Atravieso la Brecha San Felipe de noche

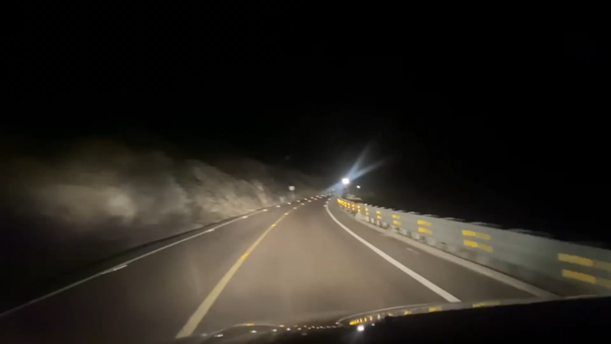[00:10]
pues amigos como la ven miren voy a hacer un recorrido de noche por aquí por la brecha que conduce a san felipe vengo ahorita del lado de la trans peninsular voy para san felipe y estoy en el kilómetro 91 son 202 205 kilómetros alrededor de la trans peninsular hasta san felipe y vengo tranquilo son las 8 de la noche y vean la carretera para que se den más o menos una idea tranquila seguro con tus carros jamás hemos tenido un problema